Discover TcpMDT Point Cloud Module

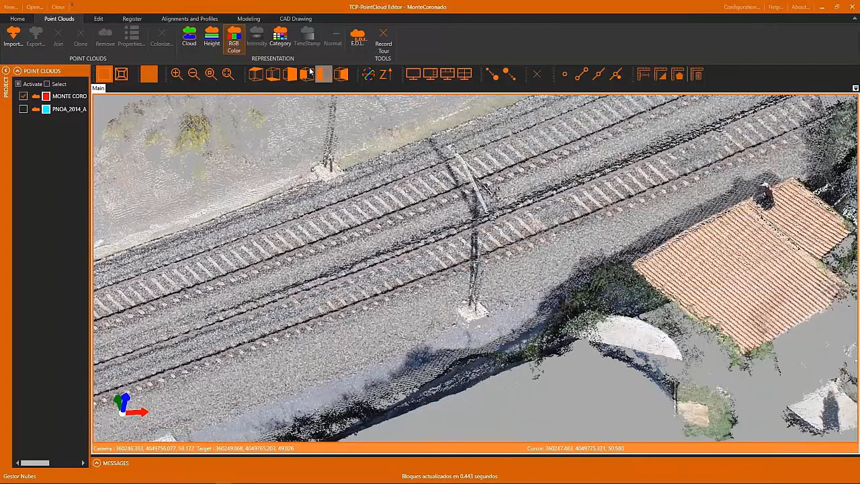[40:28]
For example, we can see here that the category of this tower is brown,
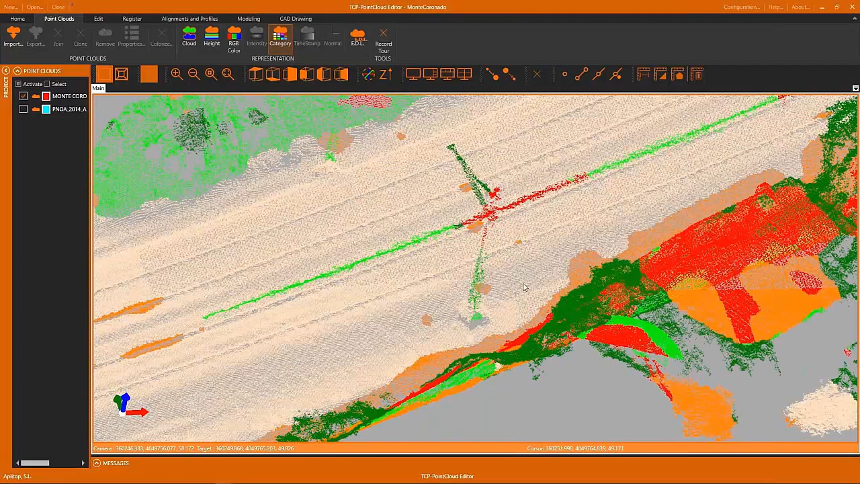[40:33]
because it has a seen different categories like high vegetation or building.
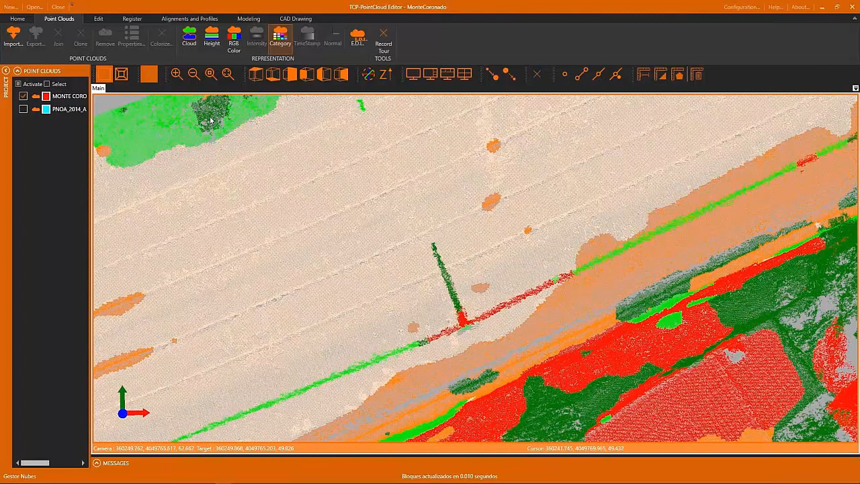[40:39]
We are going to filter those points in order to work better,
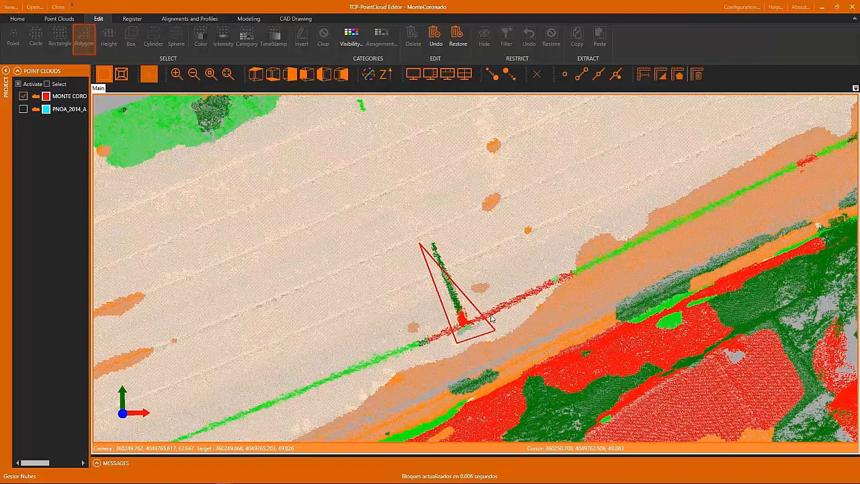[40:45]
because we will see only the selected points.
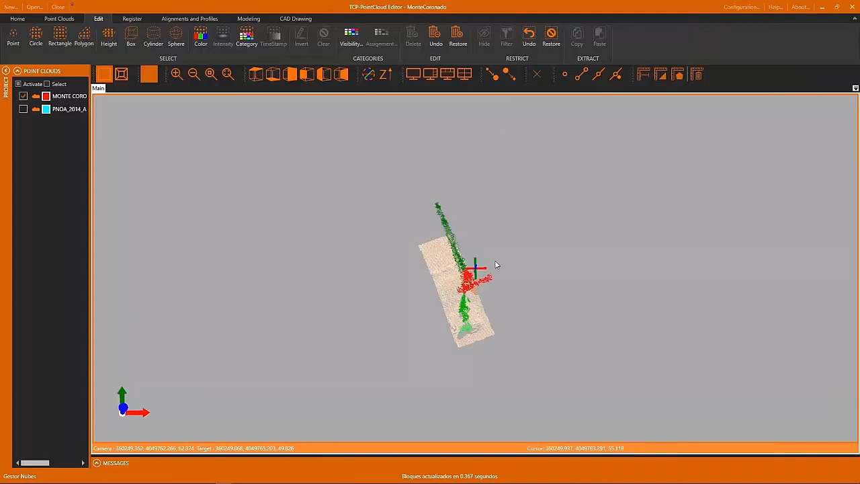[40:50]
And now we are going to select the tower in order to change the category of those points.
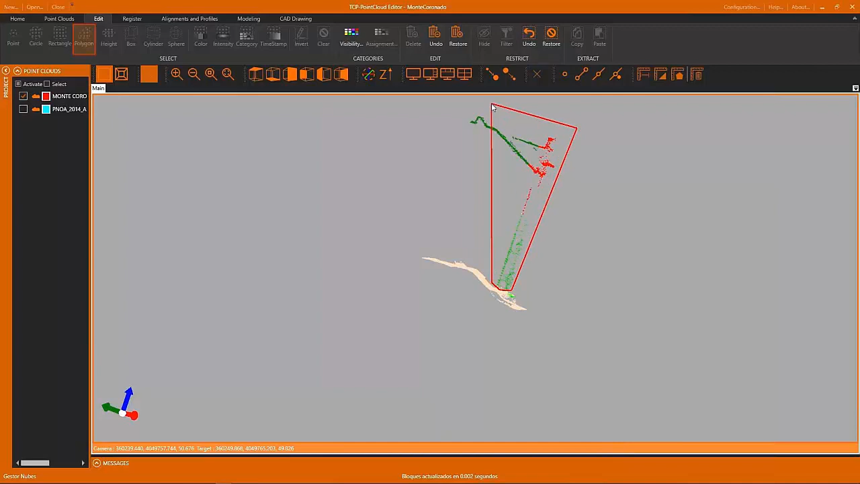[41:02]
We select the points and select the tool to change the category,
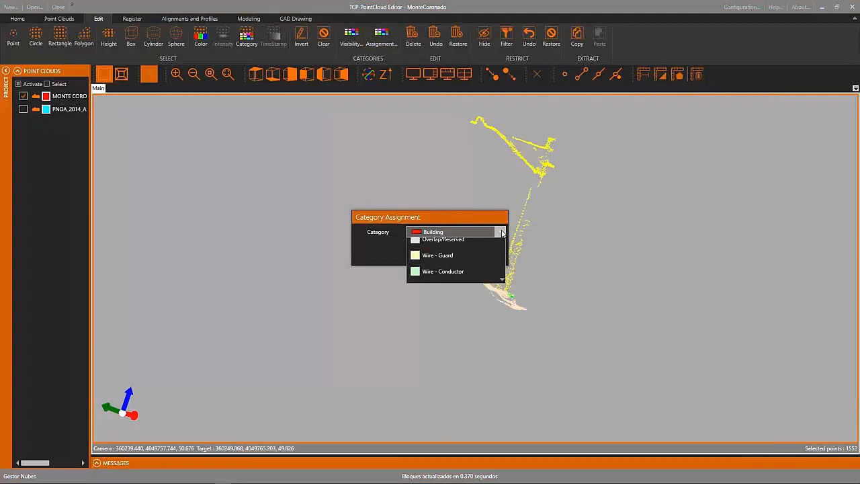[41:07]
and we have all the last categories available, and we change this category and we can see that the color has changed.
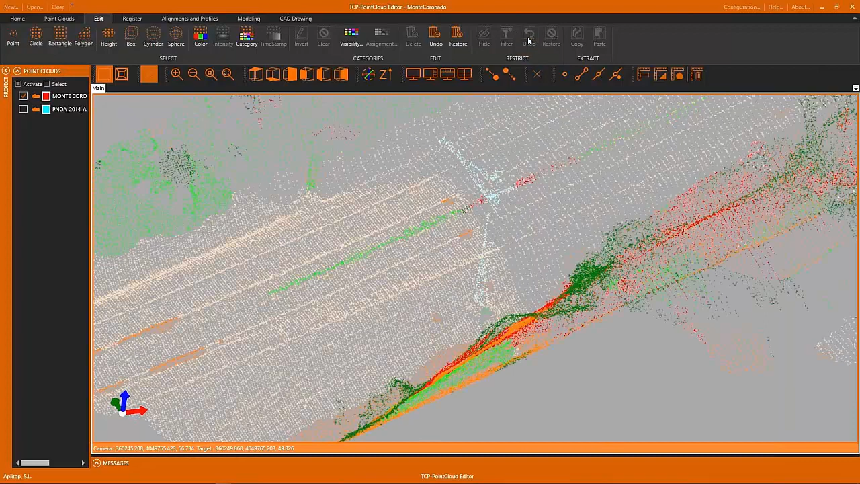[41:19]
So when we export this point cloud, those points will have the assigned category.
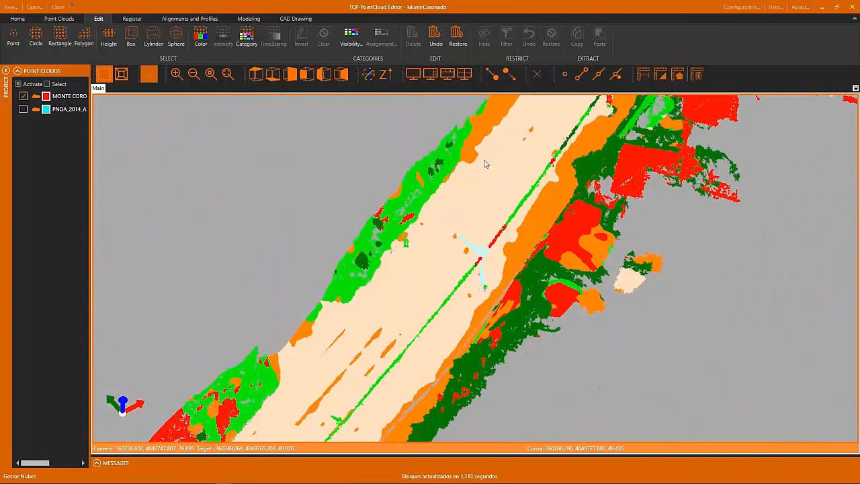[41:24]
This is a useful tool
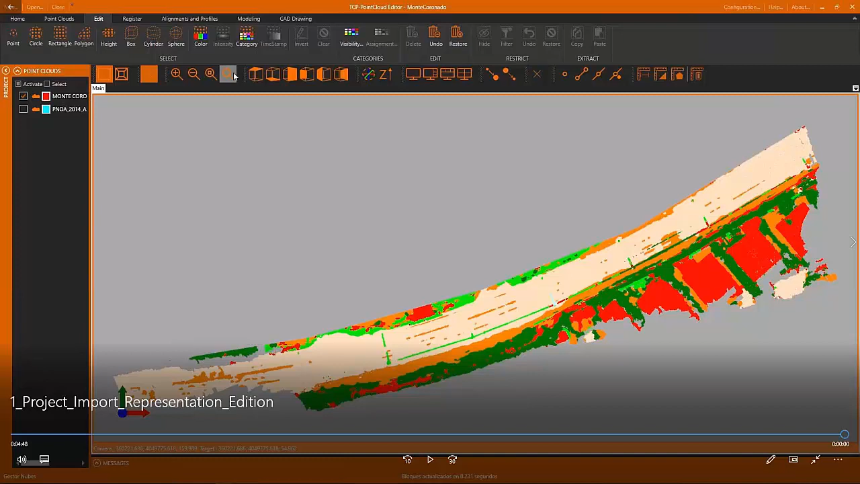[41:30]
to edit manually the point cloud and to change the categories. Okay, now I'm going to show the next video.
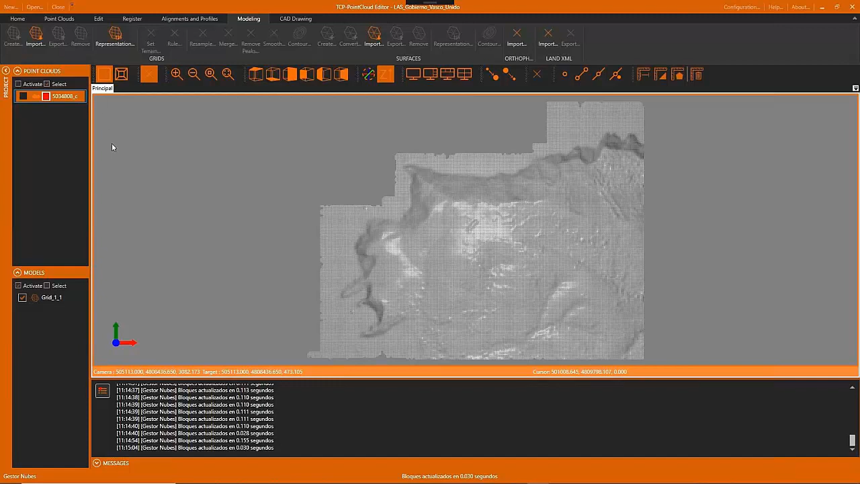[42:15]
and show it in different ways by age or by phase,
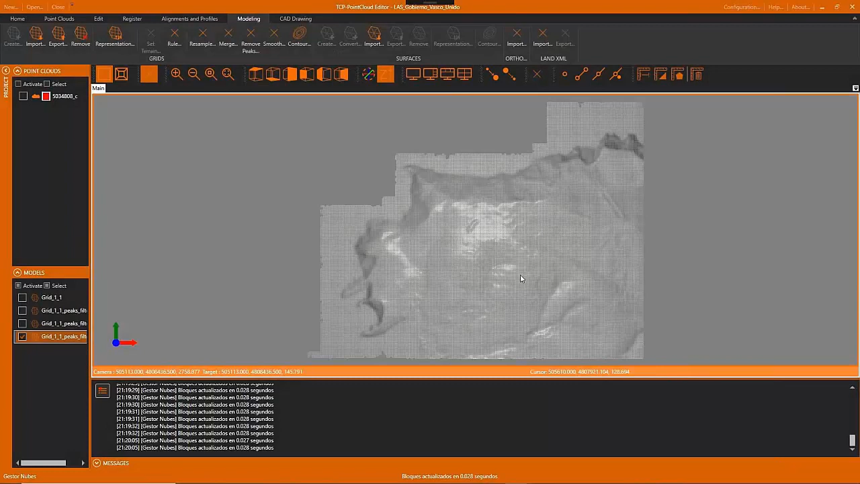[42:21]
and changing the color based on the age or the slope or the slope direction, as we will see now.
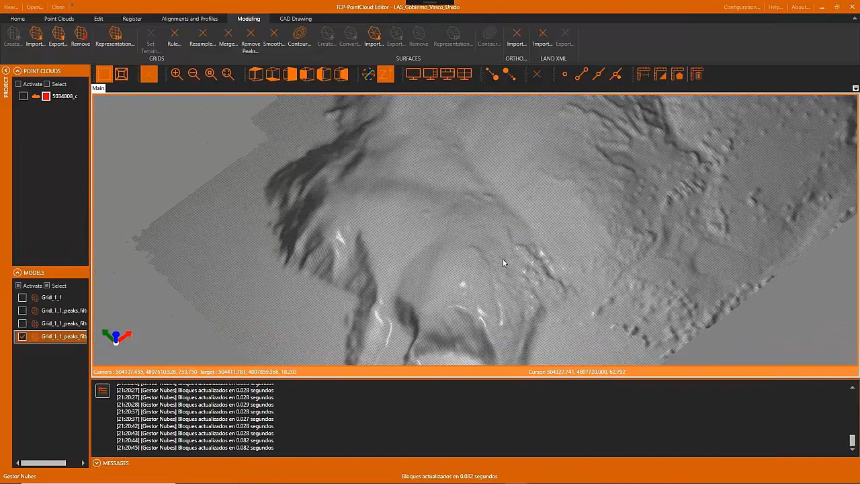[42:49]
We have implemented also a level of detail view in order to watch a most detailed grid if you get closer to the grid,
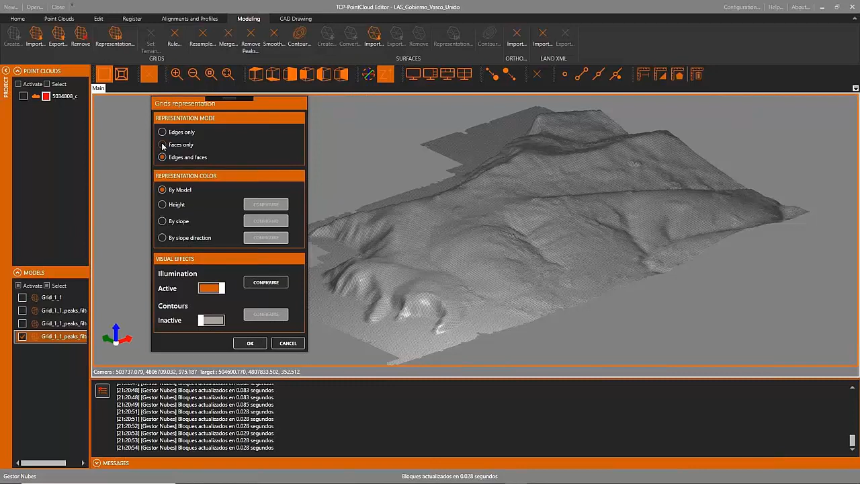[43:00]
and a road grid if you go farther. Now we are seeing that we can change the representation by eight and select the color palette that will be used. We can also show it by slope or also by slope direction.
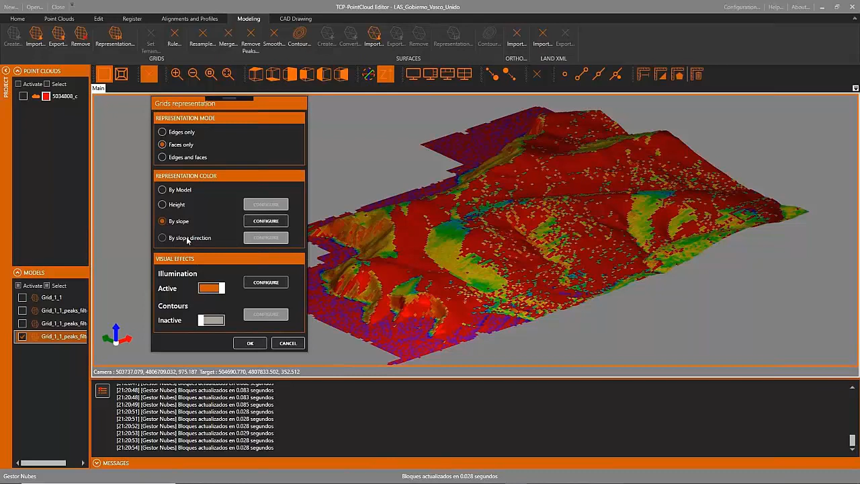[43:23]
For each representation mode,
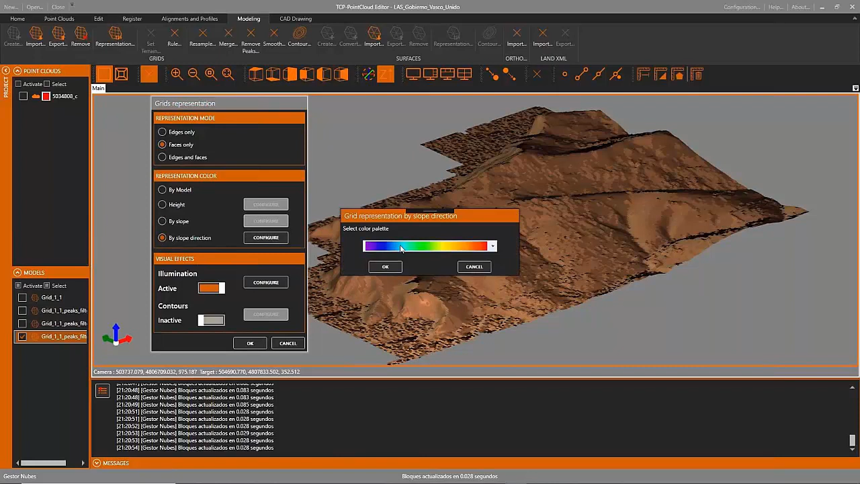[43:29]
we can select a different color palette, as we can see. And now we can also see what we will
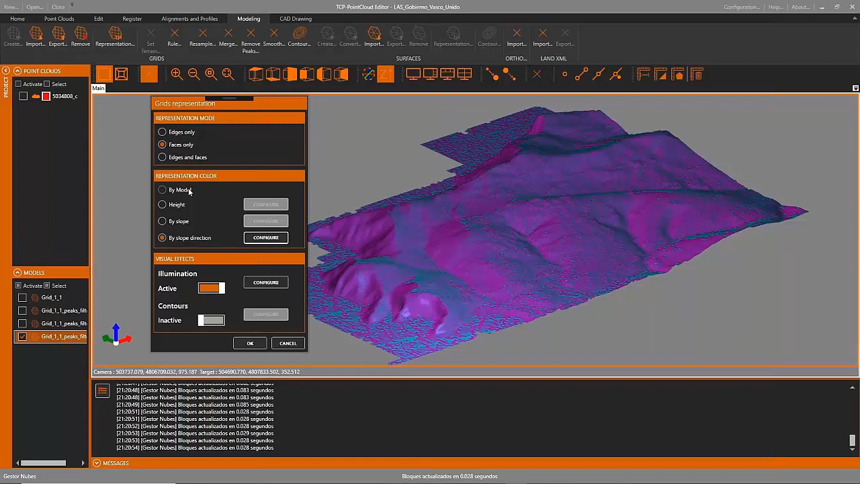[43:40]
get if we turn off the illumination effect. It will be flat,